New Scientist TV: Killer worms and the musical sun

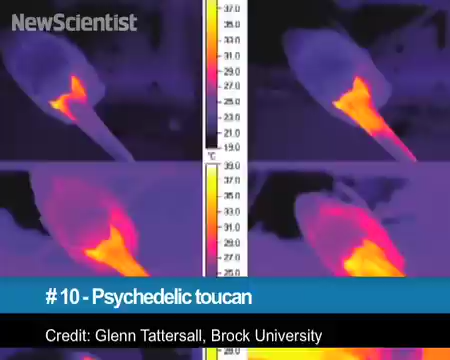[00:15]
Last year scientists found that that colorful bill does more than just snag fruit.
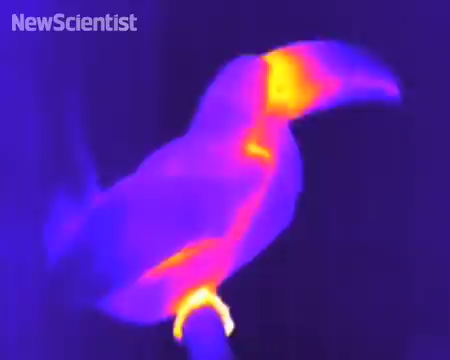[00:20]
The bright areas in this thermal video show heat escaping from the bird's beak.